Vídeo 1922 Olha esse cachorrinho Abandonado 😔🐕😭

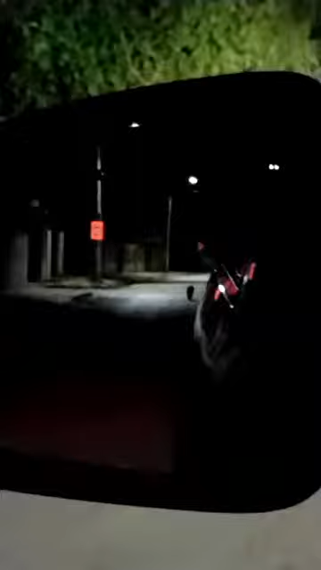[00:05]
ó gente olha meu dedo ó isso aqui é um cachorrinho abandonado e eu passei que agora ele vem correndo atrás de mim vocês estão vendo